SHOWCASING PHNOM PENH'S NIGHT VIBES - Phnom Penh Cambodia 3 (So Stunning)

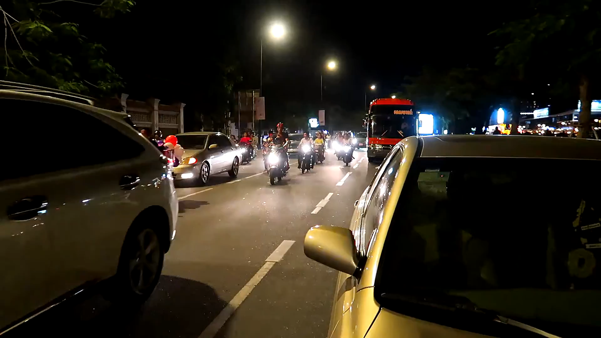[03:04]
this constant stream is on the street every second so you just got to dive in there when you can right looks like a spot coming up